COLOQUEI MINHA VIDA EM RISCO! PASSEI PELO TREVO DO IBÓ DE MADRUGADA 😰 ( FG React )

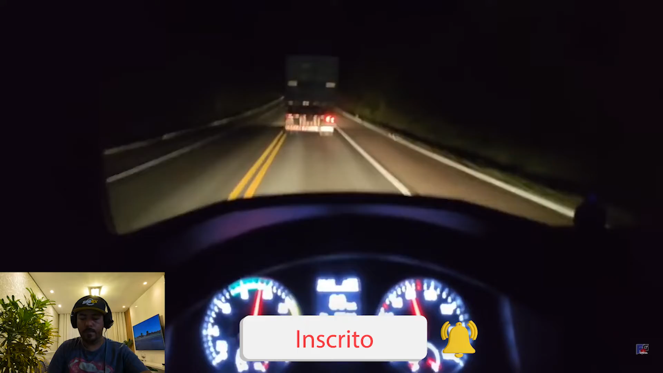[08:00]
com algum caminhoneiro aí que esteja rodando essa hora, né? Mas vamos que vamos, galera. Vamos que vamos. Deus tá no controle de tudo. Essa região é praticamente sem sinal, não tem sinal nenhum de celular. Além de ser um trecho deserto, né? Não tem, ó. Como vocês podem ver no vídeo aí, não tem nenhuma residência próximo, não tem posto de combustível. É só mato para um lado, mato para o outro. Esse estradão aqui, ainda bem que a pista é boa.
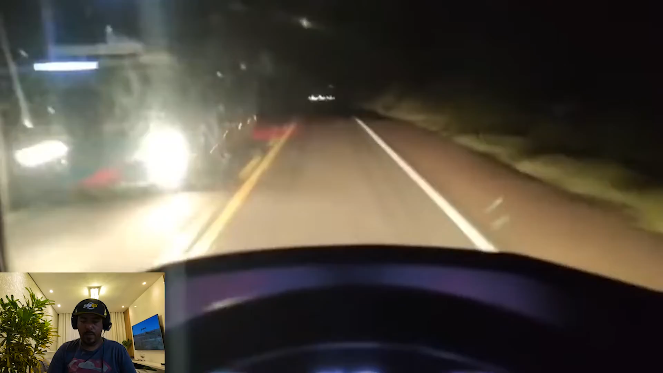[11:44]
Os caminhões celular aqui. Você tem que andar rápido, só que você tem então, que manter também. Tô bem tenso aqui, de verdade, não vou mentir pra vocês. Volto a repetir mais uma vez, galera. Não aconselho ninguém a fazer isso que eu estou fazendo. Não rodem aqui nesse horário, galera. É um meio de mostrar pra vocês aqui. Tô um pouco mais nervoso agora, ó. Não sei se vocês conseguem ver lá no fundo do vídeo. Tem um veículo ali.